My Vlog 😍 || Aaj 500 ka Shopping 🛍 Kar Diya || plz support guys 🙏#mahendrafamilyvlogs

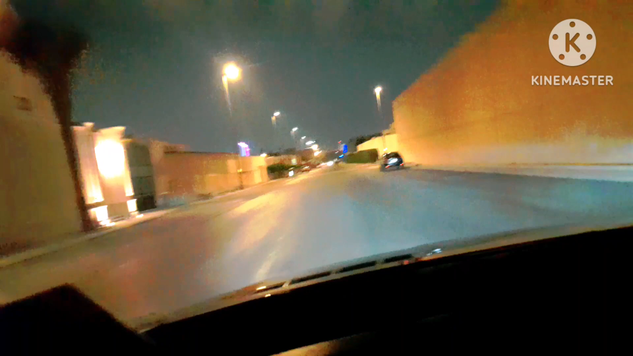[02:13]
ये सीधा रोड जाना है, और लास्ट में जाके मुझे राइट हो जाना है, ठीक है? राइट होंगे तो कुछ मतलब 200 मीटर जाएंगे तो मतलब मार्केट आ जाएगा।
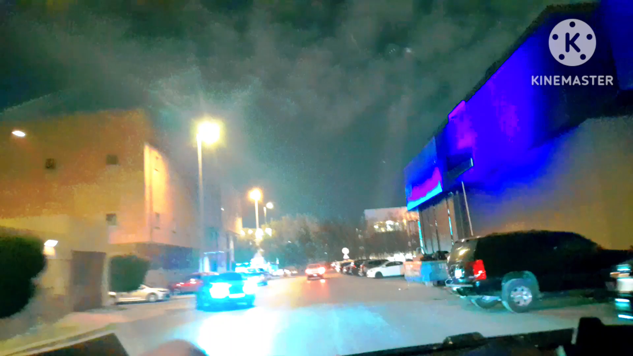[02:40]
ये देखो कितना अच्छा लग रहा है। अभी रात का समय यही है।
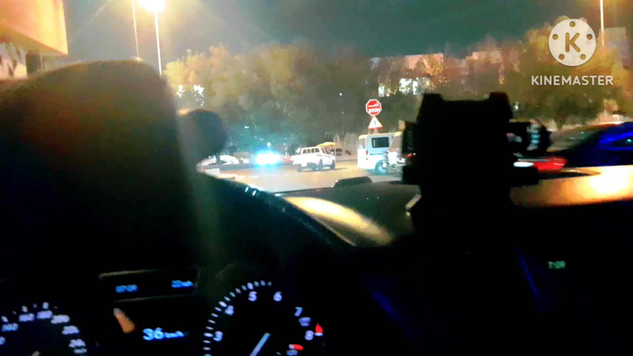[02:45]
अब सोच लो टाइम देखो कितना हो गया, 7:09 इधर हो रहा है। अभी इस रोड पे अभी सिग्नल नहीं खुला है, ठीक है?
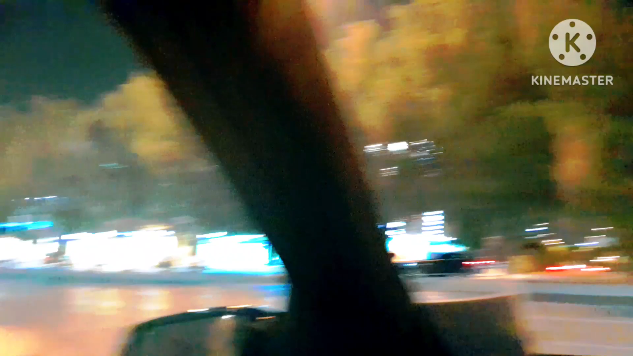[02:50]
अभी मुझे इधर जाना है, देख लो।
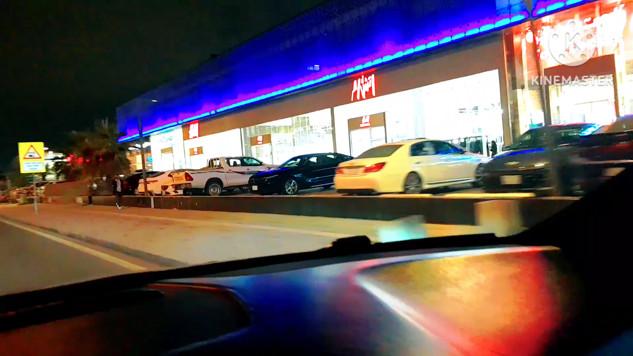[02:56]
ये देखो HM मार्केट है, वो क्या बोलते हैं कपड़े की, इधर देख लो ये सारा मार्केट है। ये देखो सामने जरीर है, इसी में मार्केट है, इसी में मुझे जाना है।
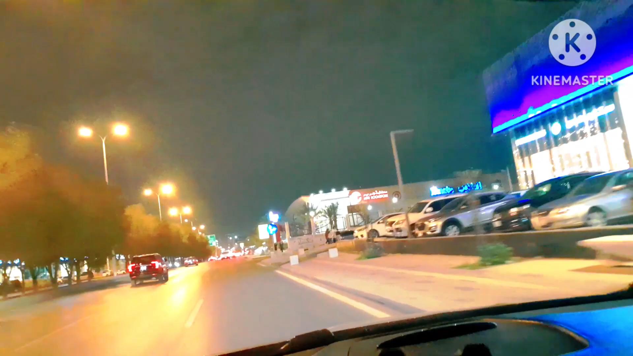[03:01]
तो चलिए हम मार्केट में आप लोगों से मिलते हैं। ये देखो पूरा पार्किंग लगी हुई है इधर, पूरा पार्किंग फुल है इधर, आज पार्किंग नहीं मिलेगा, ठीक है?
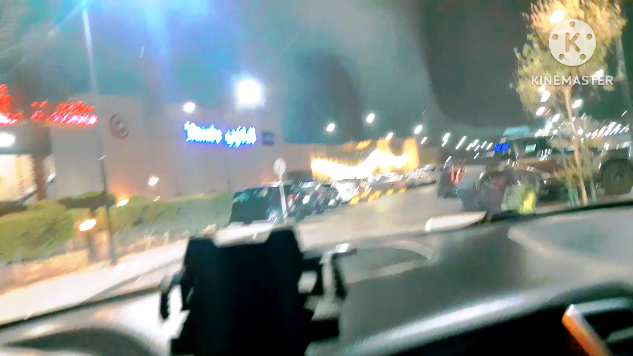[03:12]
देख लो पूरा यहाँ सुबह तक पूरा पार्किंग। गाड़ी हमारी पार्किंग में लग चुकी है, अभी मुझे जाना है उसके अंदर, देखो उसके अंदर जाना है, मार्केट उसके अंदर है, तभी उधर जाना है।
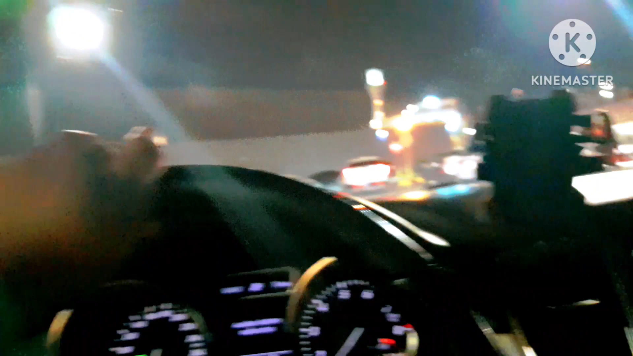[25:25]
ठीक है पार्किंग नहीं मिल सकता है, देख लो कितना ट्रैफिक है, पूरा भरा हुआ पार्किंग, कहीं भी खाली नहीं है। तो सोचो पता नहीं कैसे आज मुझे मिल गया पास में ही पार्किंग, तो मिलता नहीं है जल्दी।
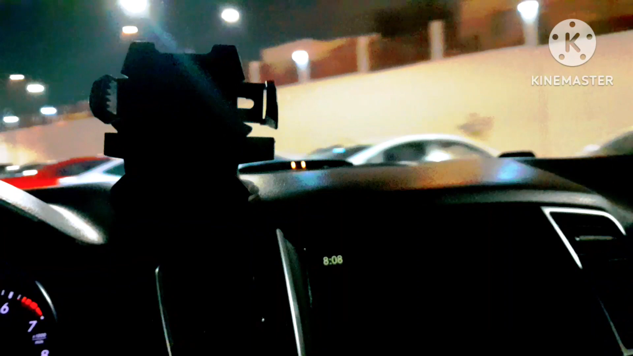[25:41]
तो चलो अब हम निकल चुके हैं, ठीक है।
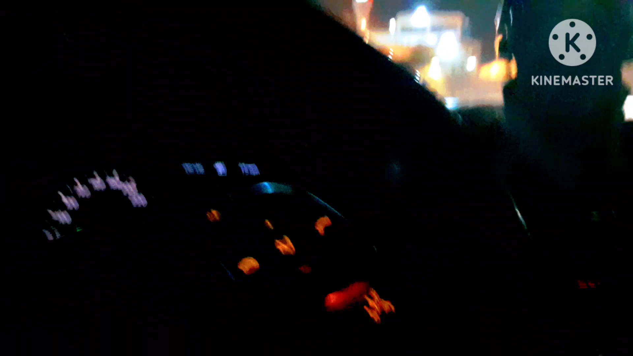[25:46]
रोड भी देखो अभी इधर ये गली में थोड़ा, यहाँ पे थोड़ा डेंजरस रोड है,
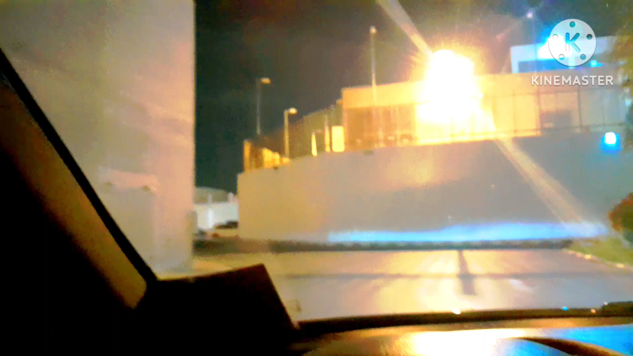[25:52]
देख रहे हो ना, क्योंकि इधर गाड़ी कोई आता तो क्या बोलते हैं डेंजरस है। ये मस्जिद देख रहे हो ना, टावर है,
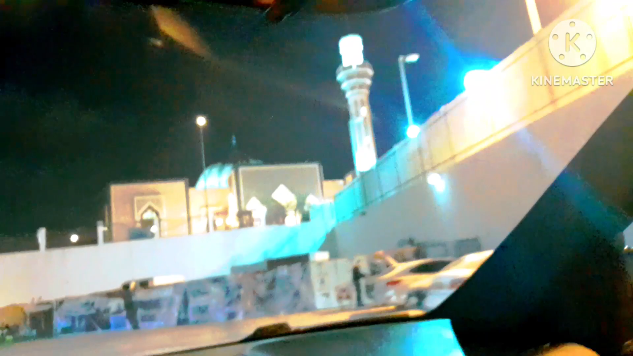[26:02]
और इस साइड में मस्जिद ये वाला देख लो, ठीक है। ये बनरामा मॉल है, बनरामा मॉल से बाहर निकलने का ये एक रास्ता अच्छा है, तो
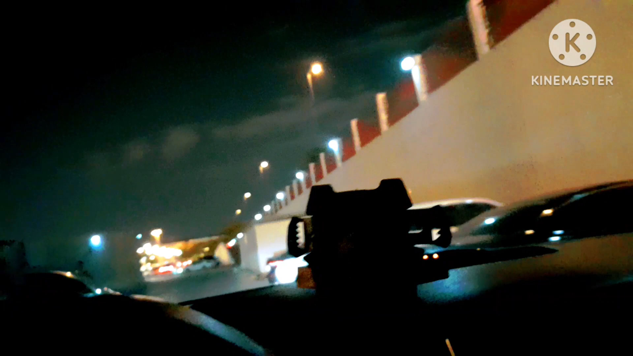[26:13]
जल्दी निकलने के लिए इसी रास्ते से चल सकते हैं, ठीक है। यहाँ से जाएंगे, देखो ऊपर चढ़ेंगे, यहाँ पे हम ऊपर से बाहर बाहर हम निकल जाएंगे, ठीक है। ये देख लो, तो ये है मार्केट,